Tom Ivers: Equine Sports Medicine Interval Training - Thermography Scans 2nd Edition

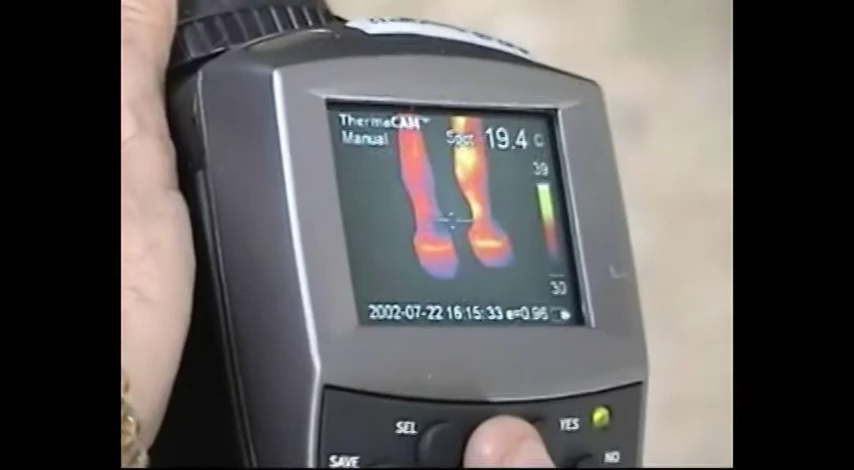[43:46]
On screen: spot 19.4°C
A little bit of activity right where that scar is,
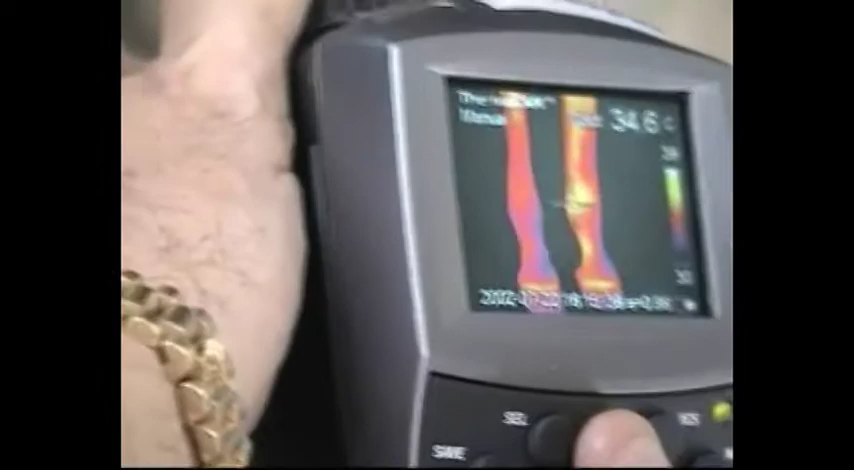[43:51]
but the scar itself could be giving us as much heat as anything else.
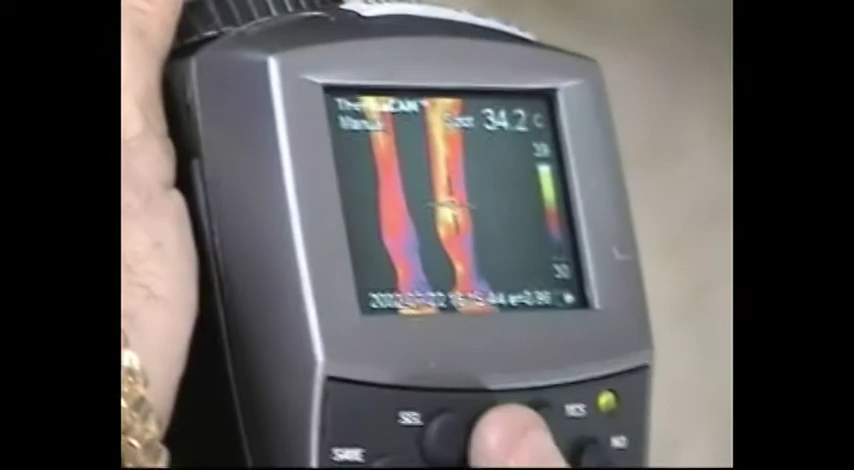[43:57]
On screen: spot 34.2°C
So I wouldn't call that.
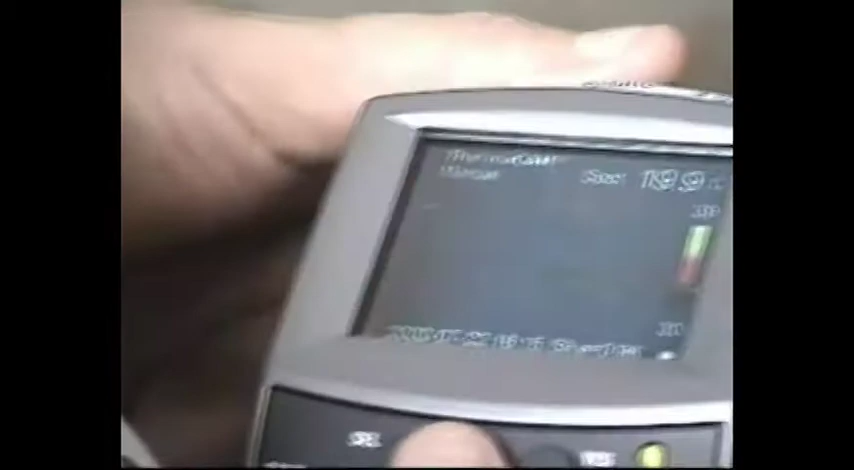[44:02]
And there are a couple little bumps, like, see that little bump right there?
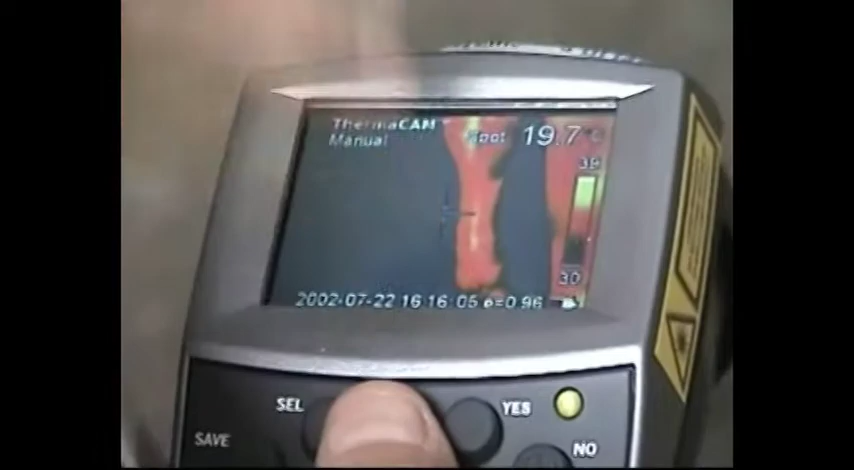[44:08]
I'll point to it with a pen. See that little bump right there? Okay.
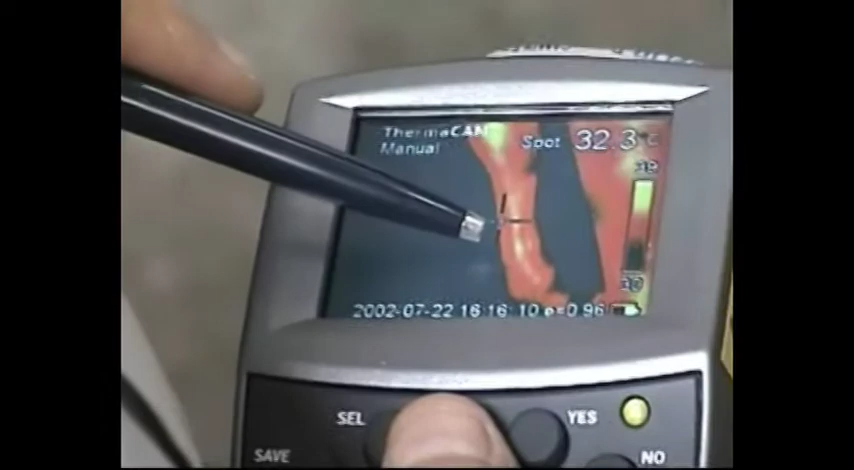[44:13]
On screen: spot 32.3°C
That we don't want to see. And it could be that start looking like the other guy's foot after a while.
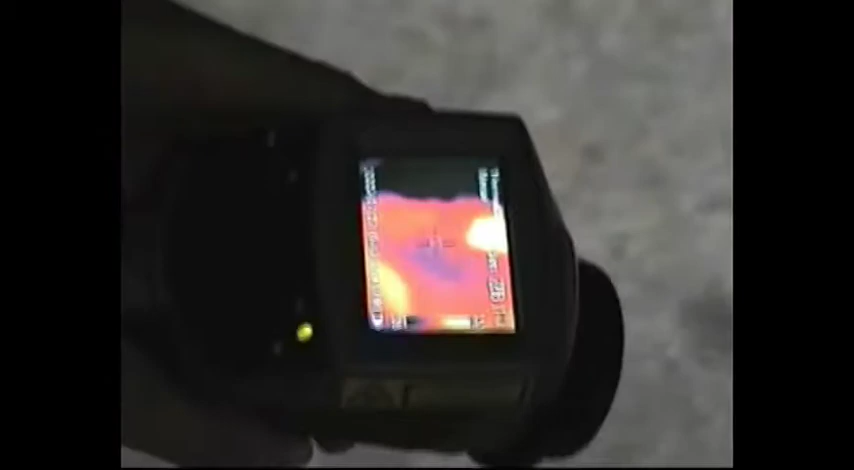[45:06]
And is a real sore spot at the inside heel of this horse's foot.
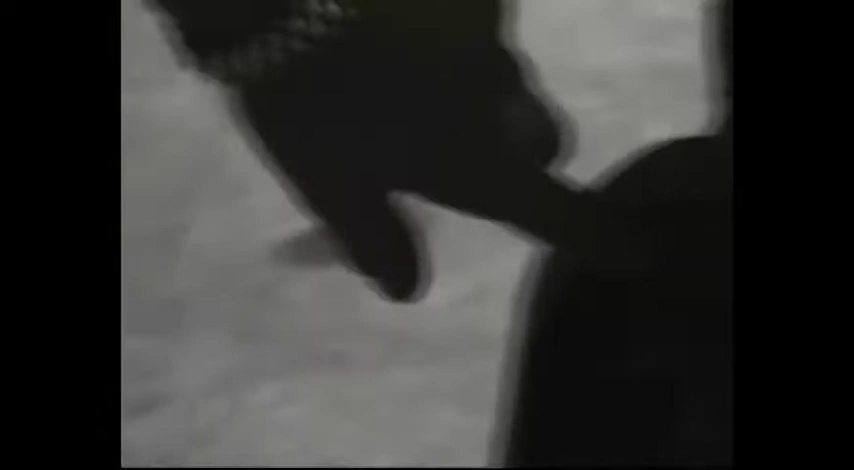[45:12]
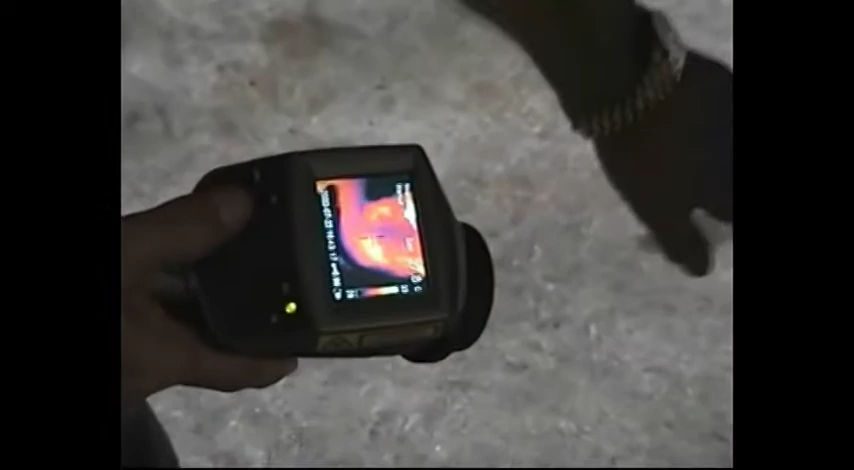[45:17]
And some distortion in the sole, but the big problem is right here at this heel. That's very, very sore and inflamed.
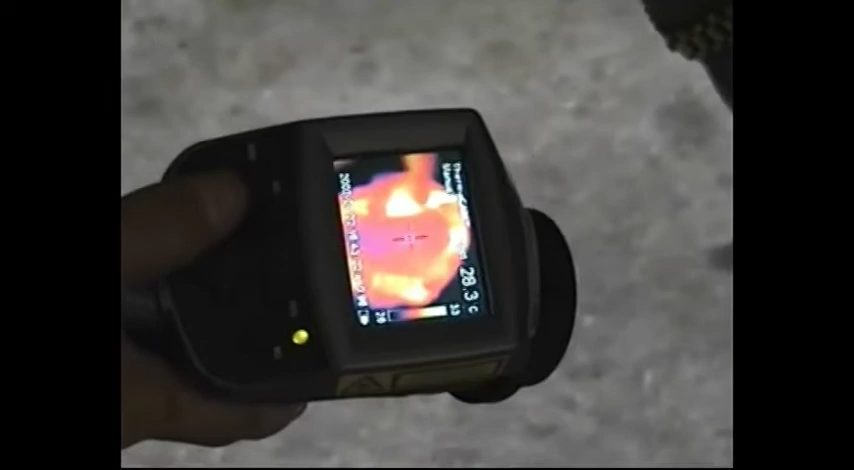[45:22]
On screen: spot 28.3°C
Now, if you take a look at the actual shoe,
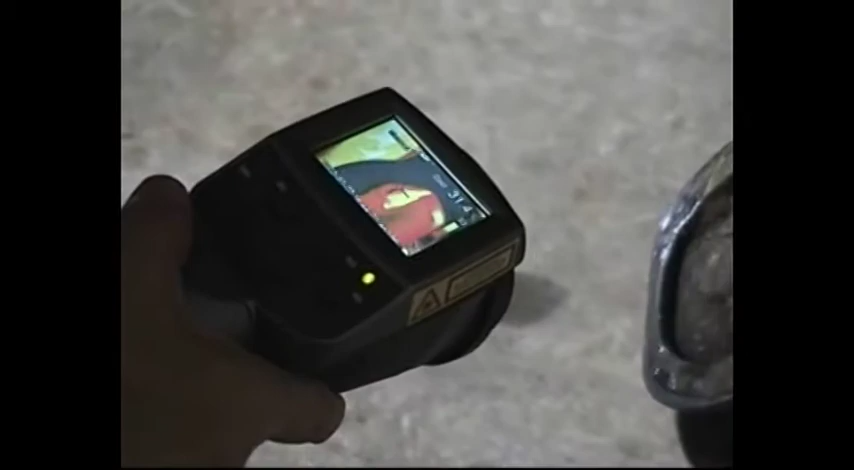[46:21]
You know, that hurts. Can you see if he has it?
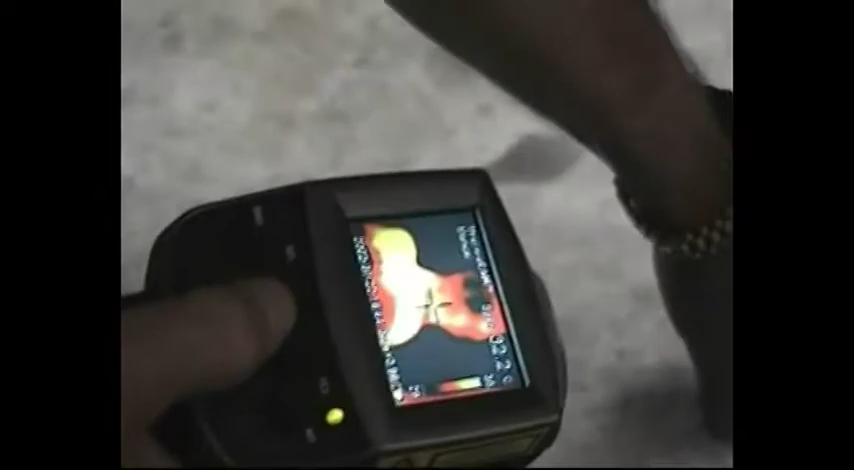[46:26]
Yeah, there you go. Okay. Up through here, it's hot.
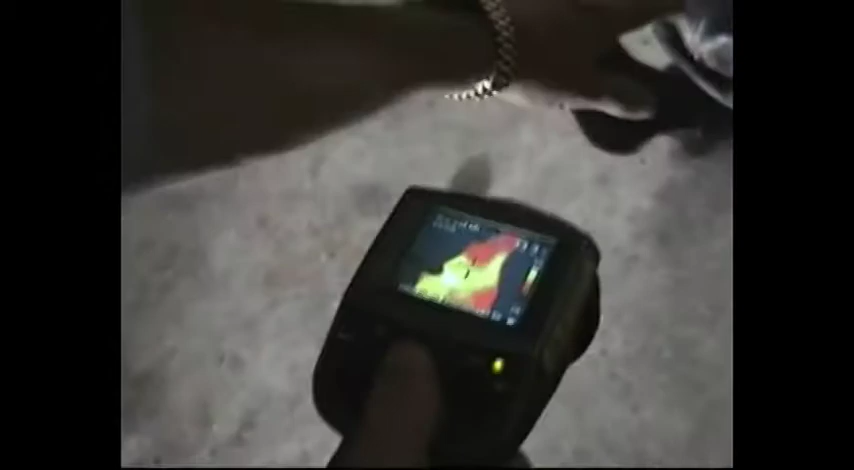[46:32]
And on the side of the fetlock right here, was that shaved or not?
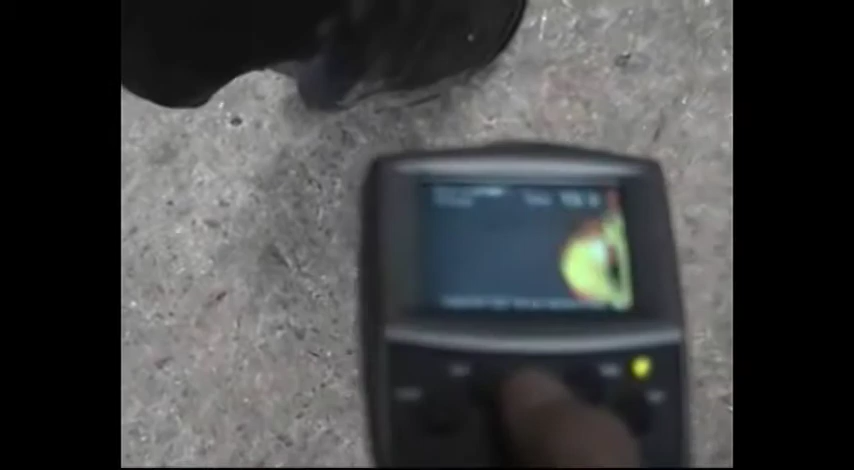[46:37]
No. Okay, right there is a hot spot. Now we might see something like that on the inside too.
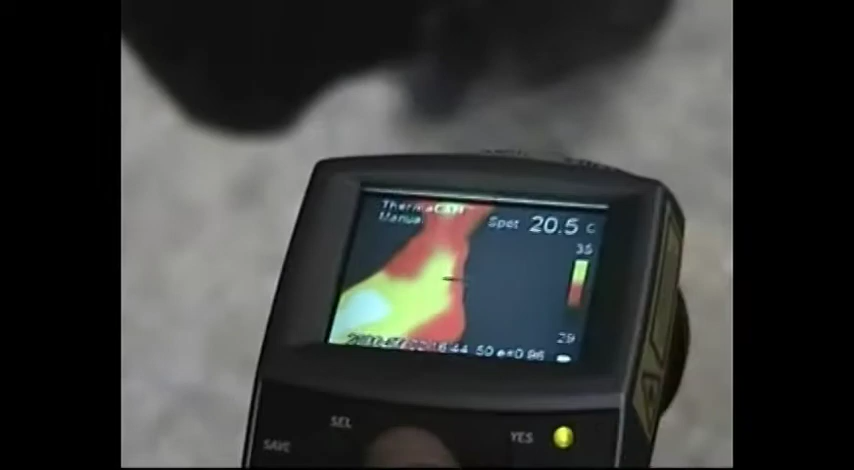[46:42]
On screen: spot 20.5°C
Truly, this is all screaming. All of this is hot.